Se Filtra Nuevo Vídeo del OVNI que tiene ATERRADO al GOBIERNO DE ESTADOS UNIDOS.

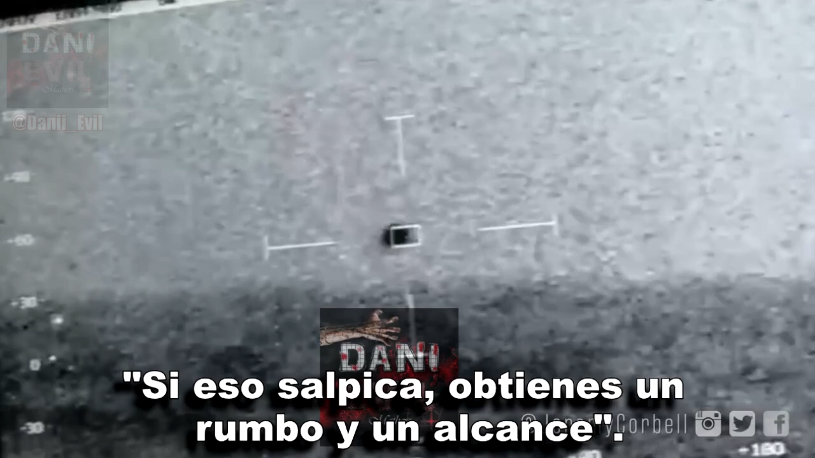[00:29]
Got two winds, 30 knots. Keep going, bro.
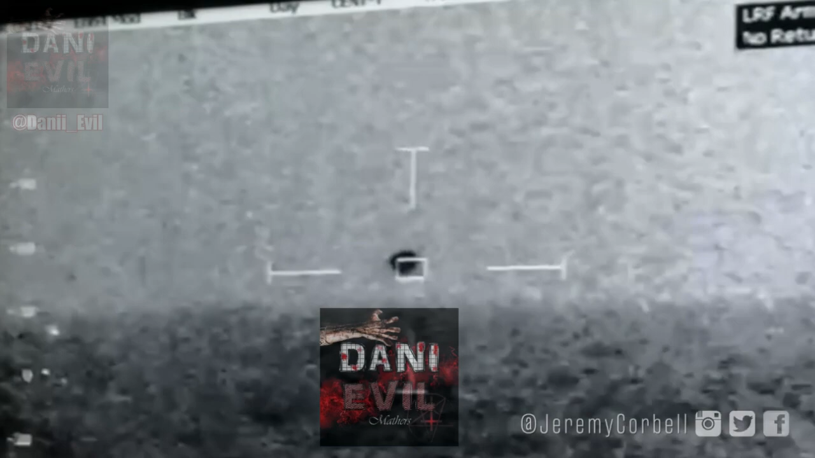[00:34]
We're making tents, we can probably bring them out 35 routes. Windy is about nine. Sir. Yeah, that'd bring it down.
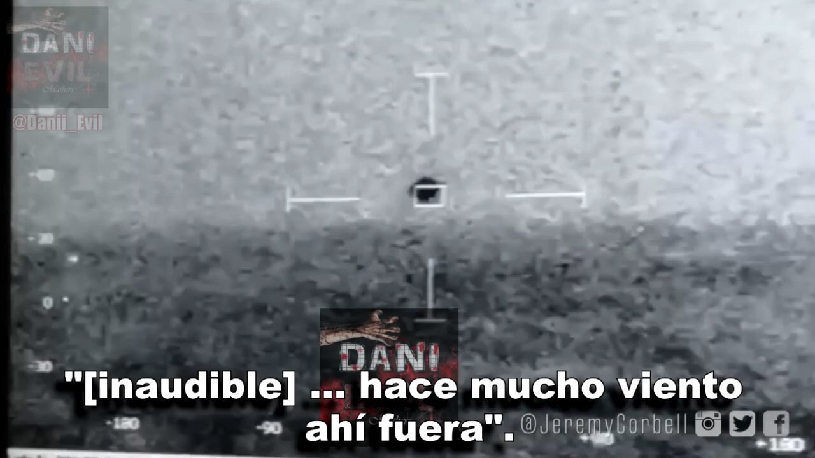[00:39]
We got a lot of white water up there, so six-pence wells. Whoa, it's getting close.
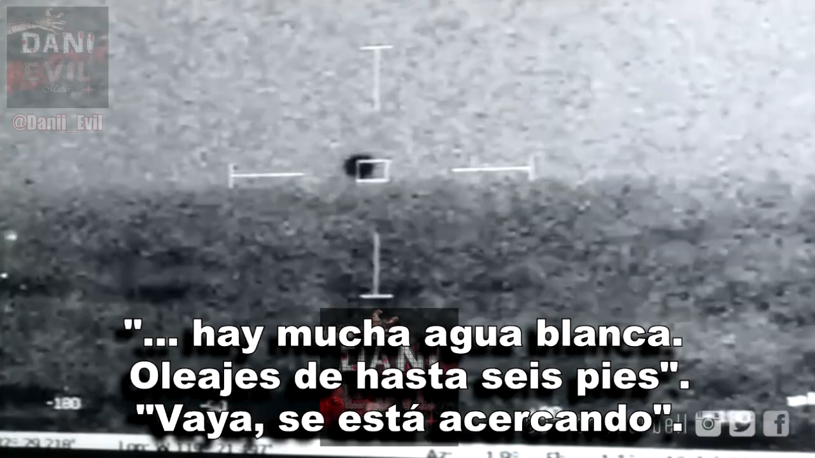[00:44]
Yeah, we have 31 knots, sustained wind, top side, gusts of 40.
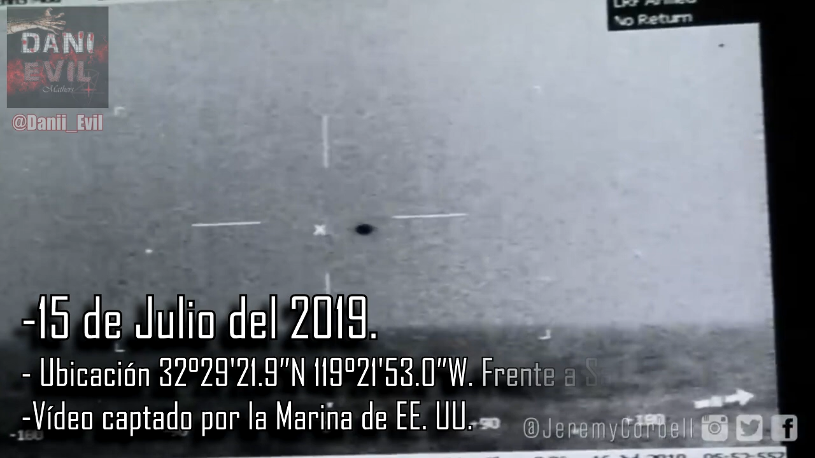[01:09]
y que estás viendo ahora mismo en pantalla fue filmado por
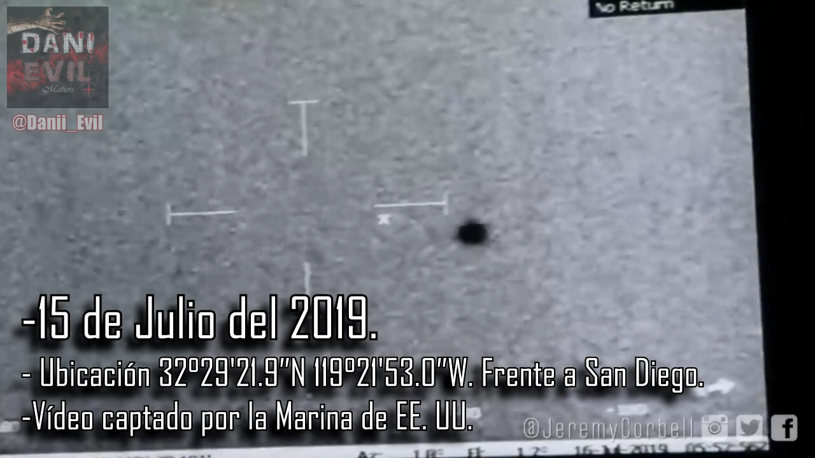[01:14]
la Marina de los Estados Unidos el pasado 15 de julio del año
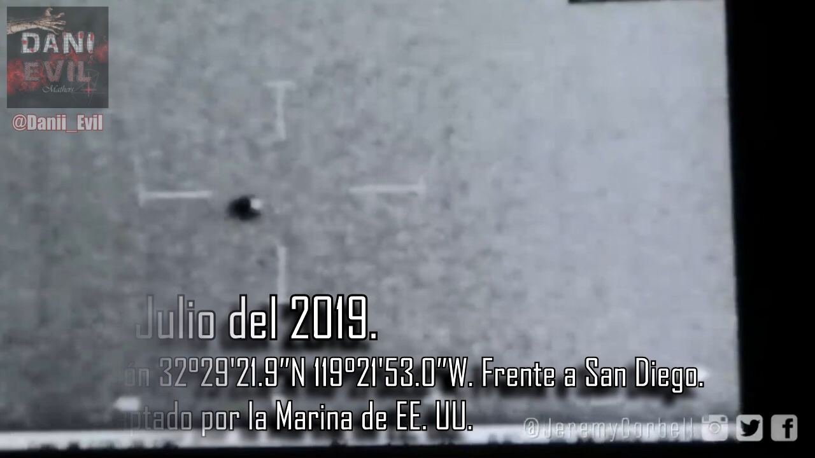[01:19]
2019 con una cámara FLIR con visión de rayos infrarrojos
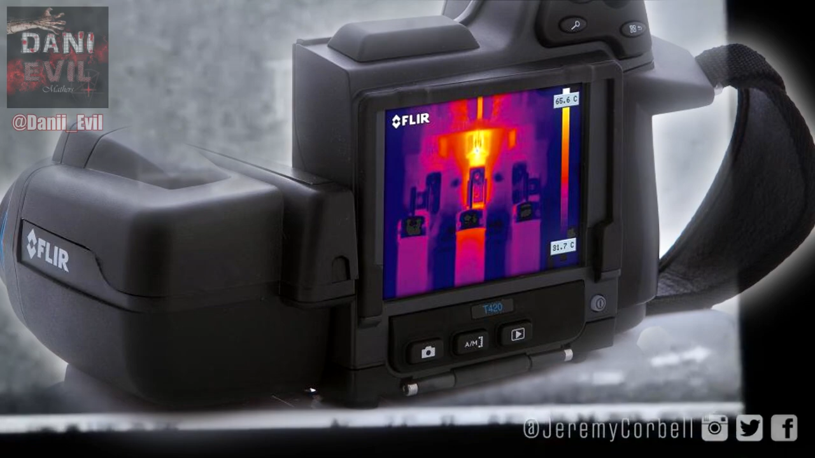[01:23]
On screen: scale top 65.6°C, scale bottom 31.7°C
desde un barco de la Marina llamado el Yuz Omaha que se encontraba navegando frente a San Diego, California.
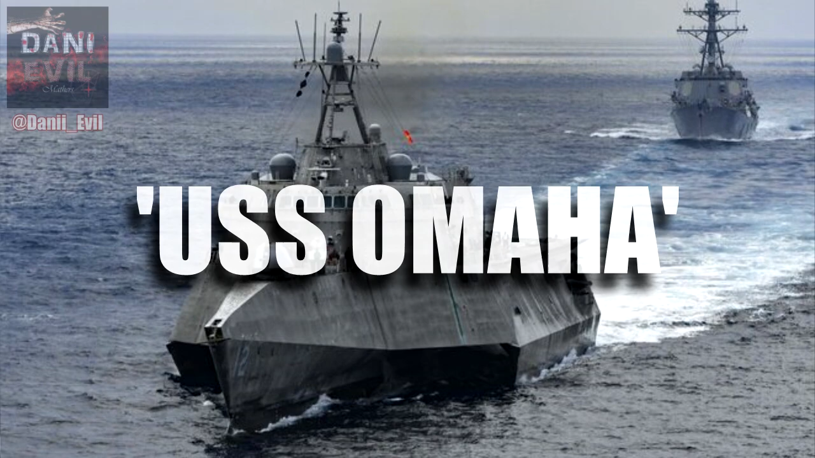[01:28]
En el metraje se puede apreciar un ovni yendo a gran velocidad por encima del agua para
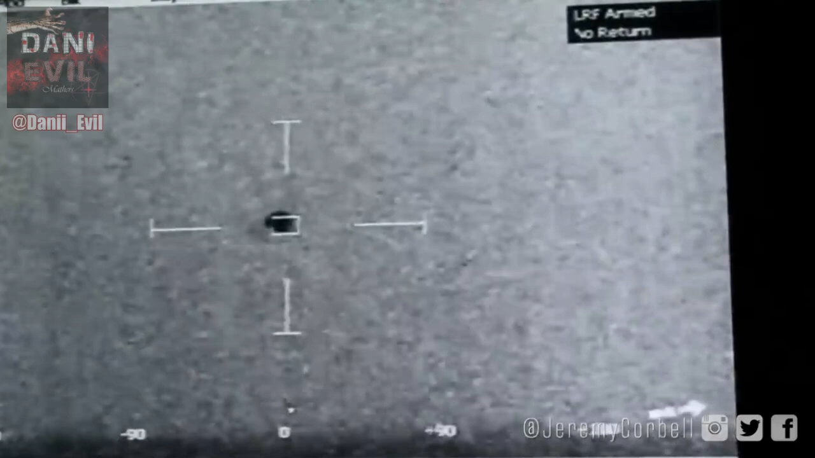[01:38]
posteriormente sumergirse en lo profundo del océano.
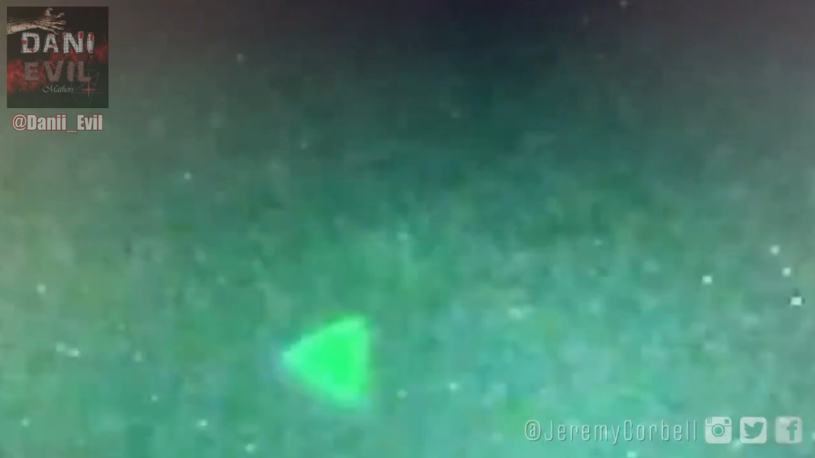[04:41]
filtrar podemos ver una nave esférica u ovalada.
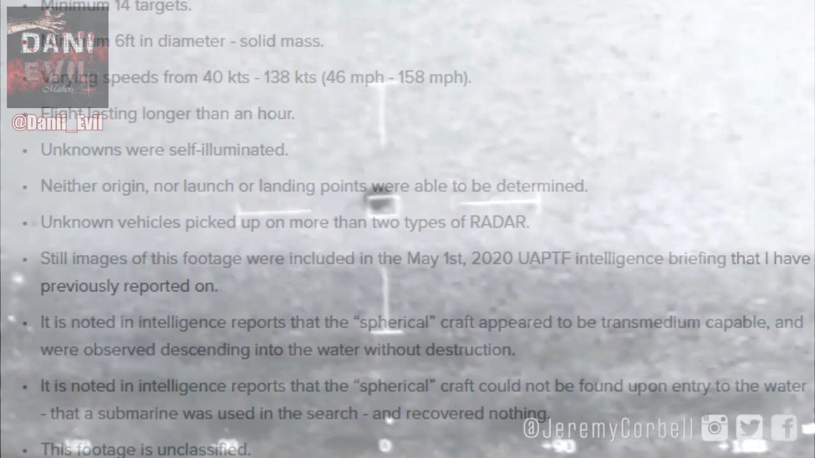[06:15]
iba muy velozmente y al sumergirse en el agua debió haber tenido algún tipo